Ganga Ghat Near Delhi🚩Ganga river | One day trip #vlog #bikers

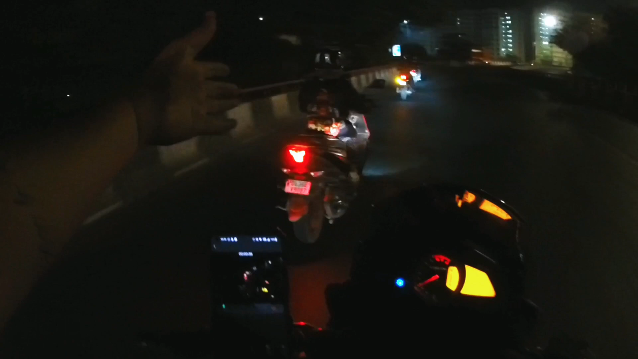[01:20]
राइडर और भाई आज एक डॉमिनार भी हमारे साथ ग्रूप में जुड़ी है और एस दोस्तों हम आपको दिखाते हैं एस दोस्तों यह है एस दोस्तों अरे लाइट जगा दू